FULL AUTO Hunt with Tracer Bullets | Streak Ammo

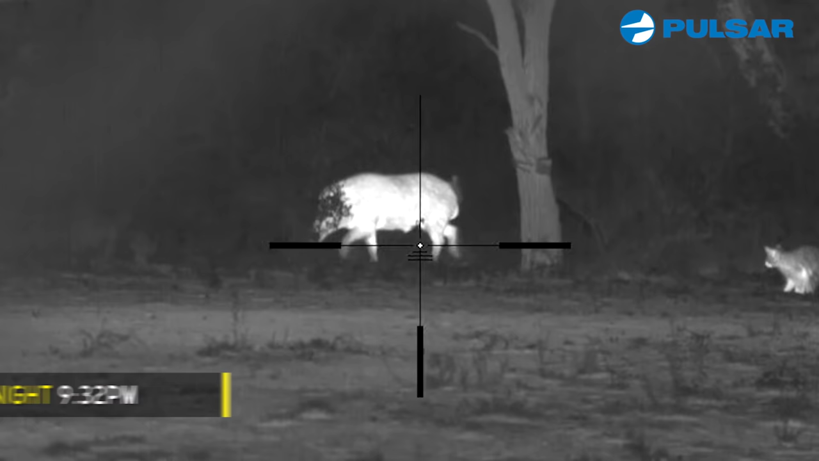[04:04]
we just had a really nice boar come in i mean a really nice boar he came in and he was spooky as could be and i was holding off waiting for him to go to the corn pile and i'll be doggone that raccoon right there
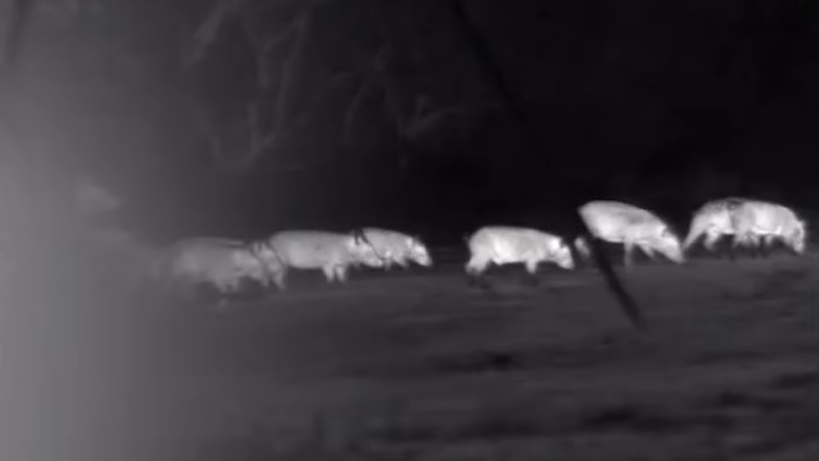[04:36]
oh there's a pile of them out there holy smokes listen i
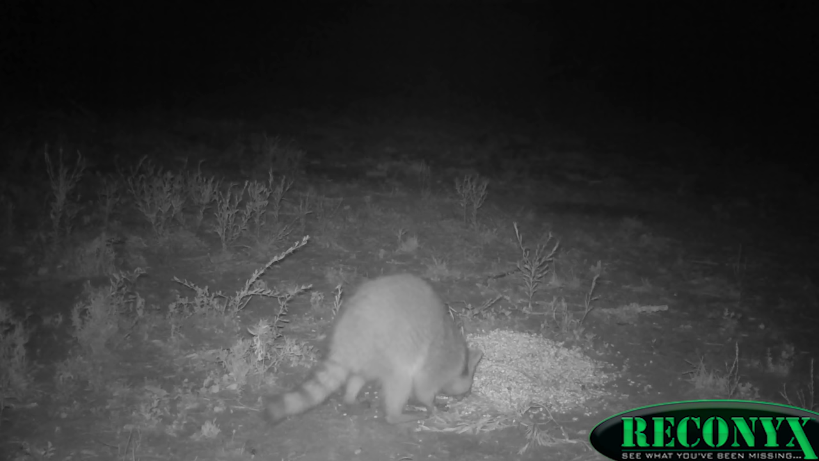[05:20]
something may need to be done about that okay so oh there's another raccoon right there okay okay perfect okay i think they're gonna line up
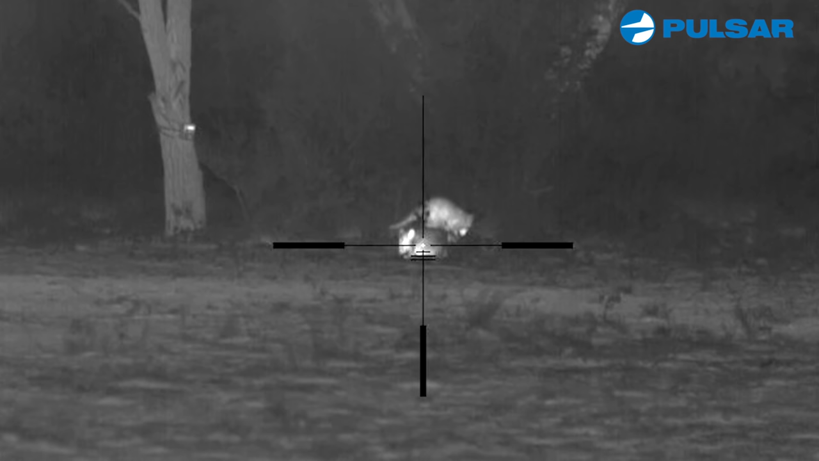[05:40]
there we go now they're close if they're close enough i'm gonna shoot here goes
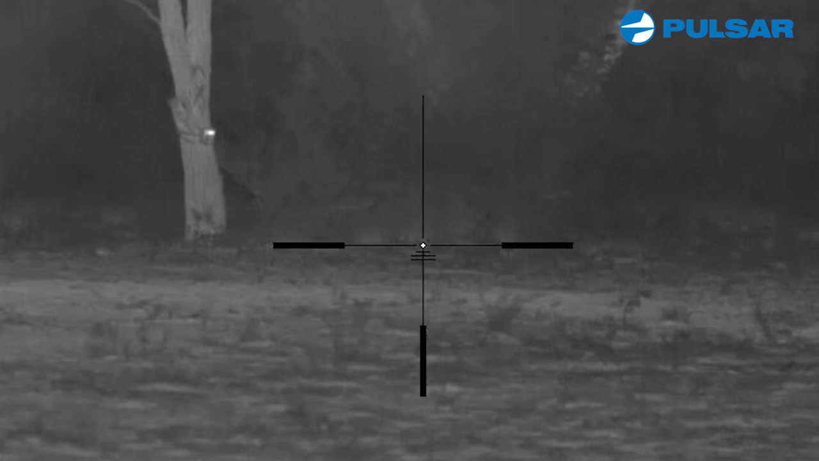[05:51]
there we go i hit both of them i hit both of them nice
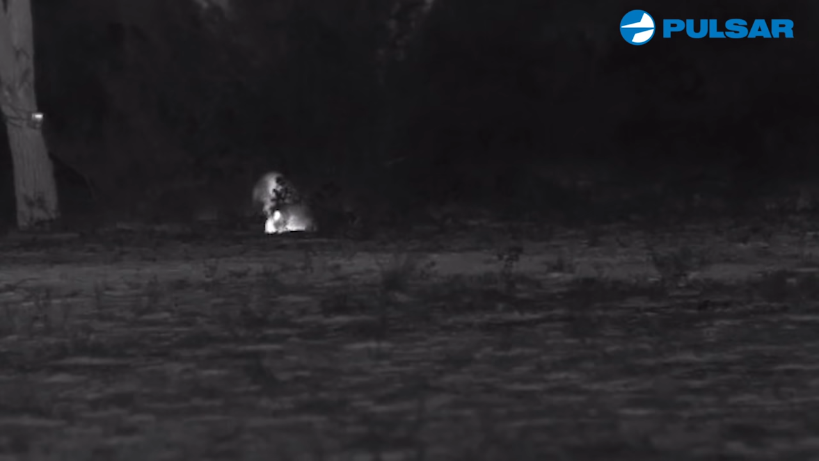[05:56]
right there was pretty cool i mean it knocked him on his butt too
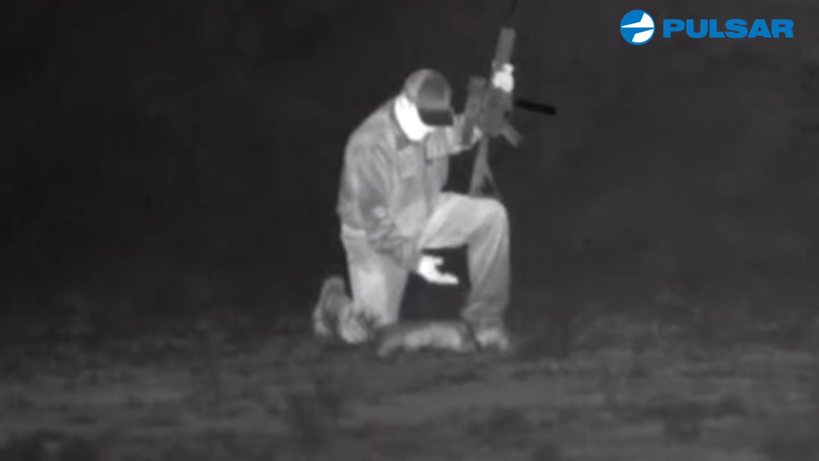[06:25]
the hogs they are constantly moving constantly moving and i've never seen hogs scared of raccoons before that was a first for me so anyway i was hoping to take hogs i was not successful doing that but i did wind up taking a
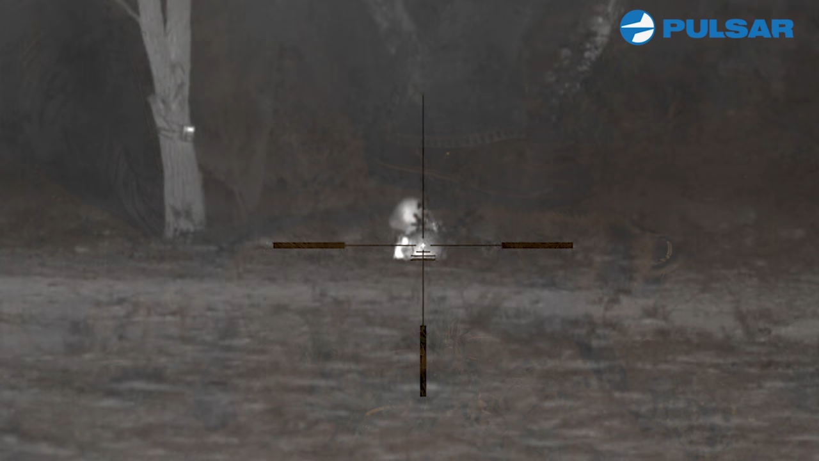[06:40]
couple of raccoons the other one's back there in the woods i'm going to go get him in the morning i'm not going to go back there and run the
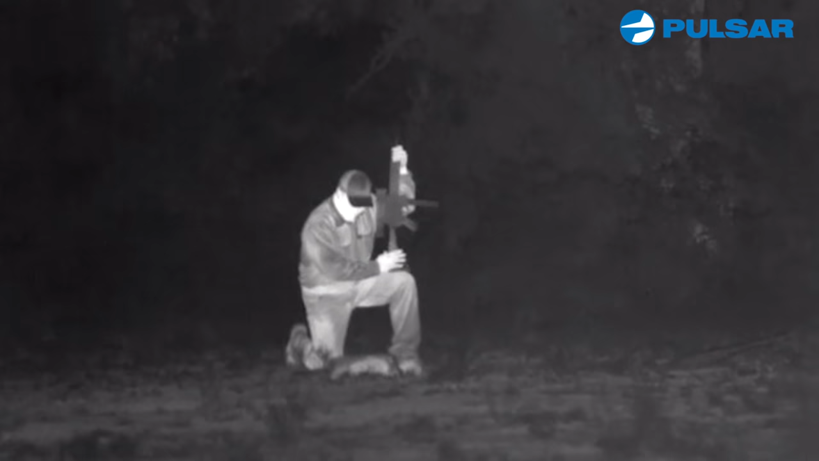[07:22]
a real good job of killing animals as well as do the hollow point street so anyway it was cool watching them i hit them both they both reacted real nicely to it uh this one died in short order the other one's back in the brush like i said